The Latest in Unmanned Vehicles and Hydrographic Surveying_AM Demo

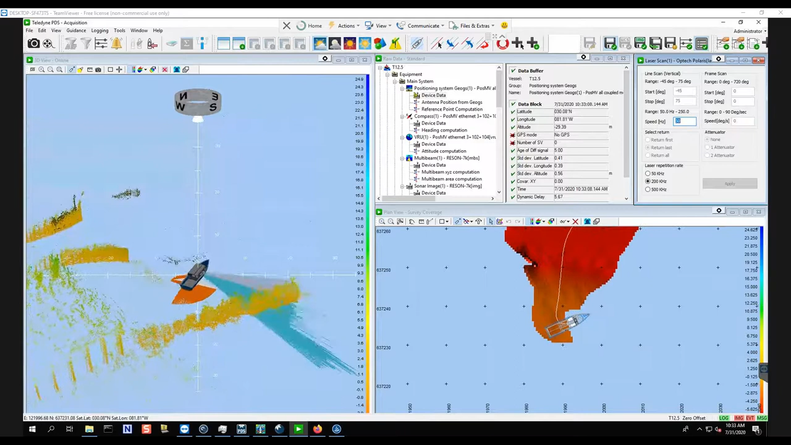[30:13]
5,000 pings or 5,000 points and so as we're collecting data
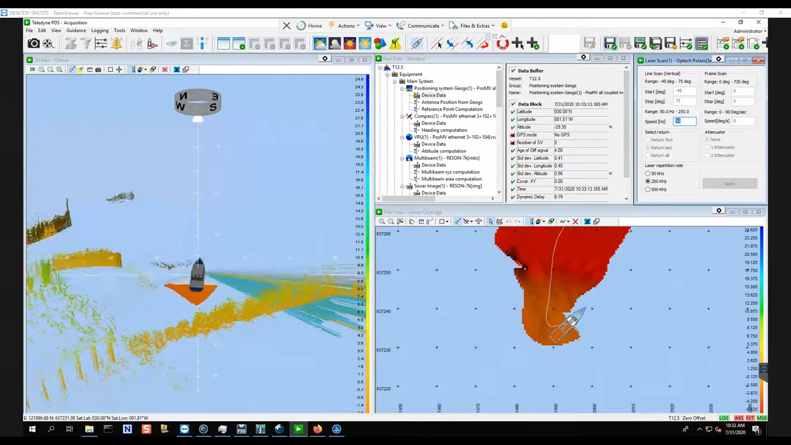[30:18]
after that history mode the data will start disappearing.
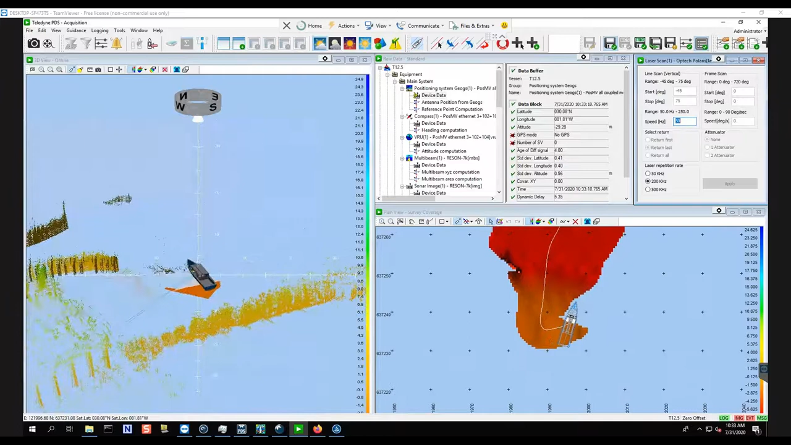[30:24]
We are as you can see logging the multi-beam data and that's actually staying in the grid model.
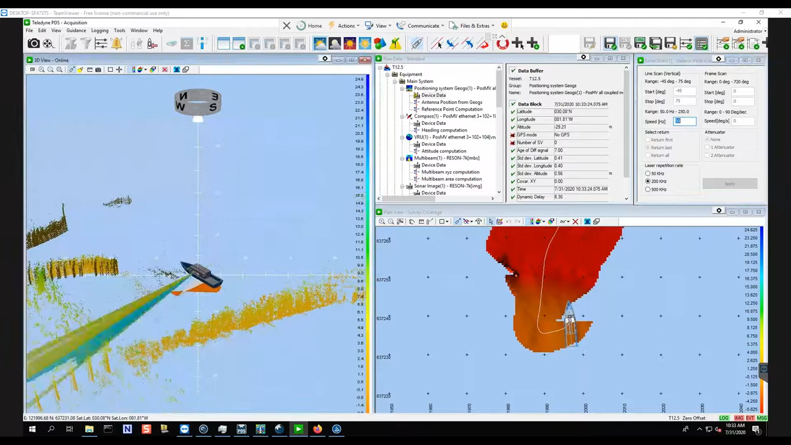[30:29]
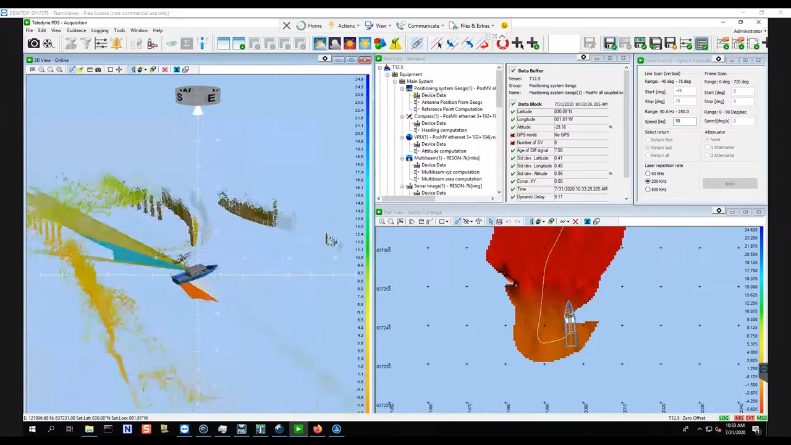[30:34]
So as you can see we've gone underneath the bridge, you can see the pilings
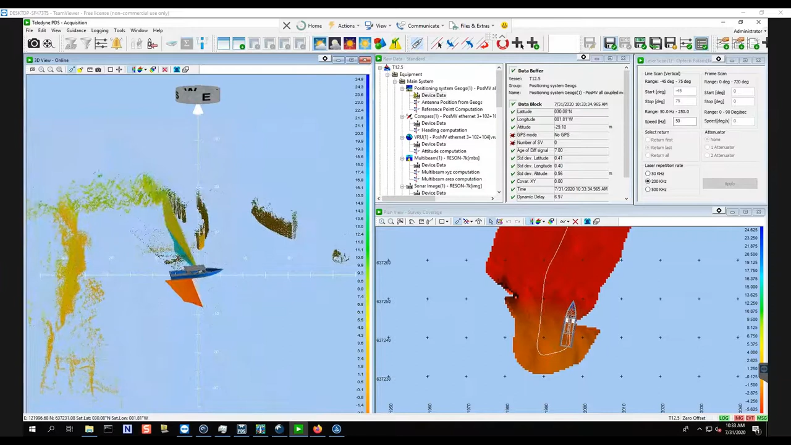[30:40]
and all the imagery on there. We didn't set up the multi-beam though. We should probably do that.